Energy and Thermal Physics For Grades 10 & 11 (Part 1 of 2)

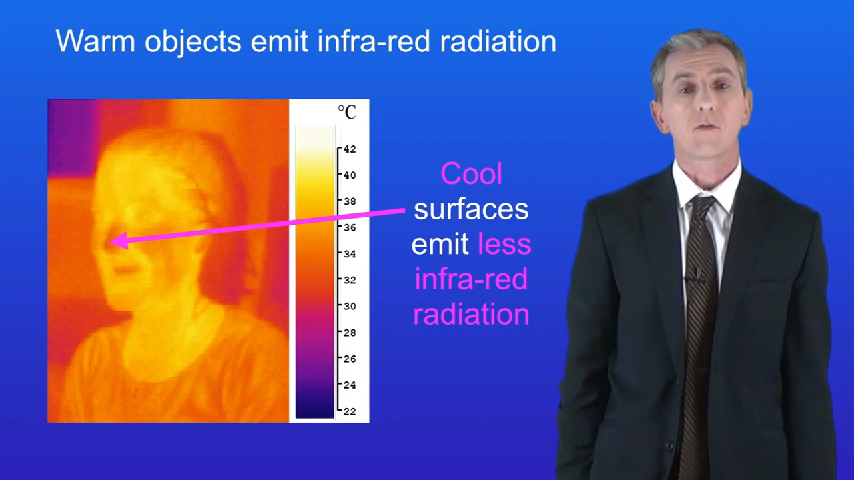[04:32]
The warm parts of this woman's face, such as her forehead, are releasing a lot of infrared radiation and they appear lighter coloured. Her nose is cool and you can see that it's releasing less infrared radiation so it appears darker. This is what you need to learn. Warm objects lose heat by emitting infrared radiation and hotter objects emit more infrared radiation than cooler objects.
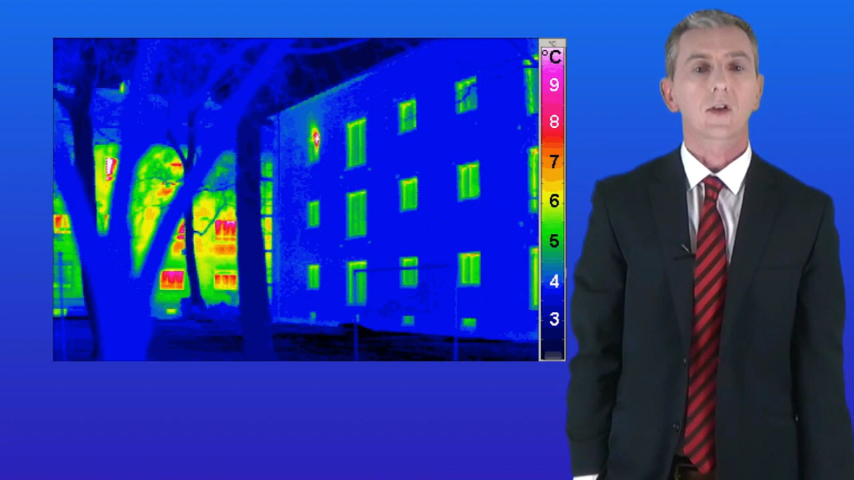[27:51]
This picture shows you two different buildings and we're using an infrared camera to see how much heat energy is passing out of each building. This is a well insulated building and we can tell that because not very much heat energy is being released through the walls or the windows. On the other hand this is a poorly insulated building. As you can see a lot of heat energy is being released and this is wasted energy.
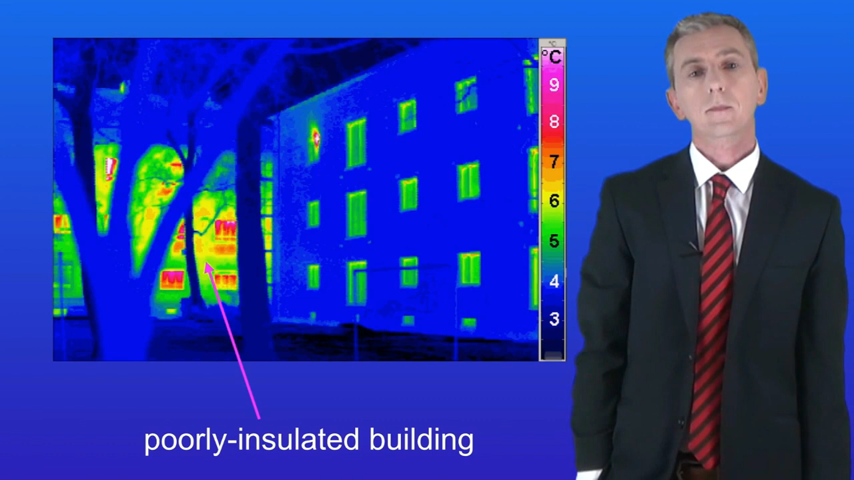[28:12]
We've looked at insulators in a previous video. Remember that we can evaluate the effectiveness of different insulators by looking at their U values.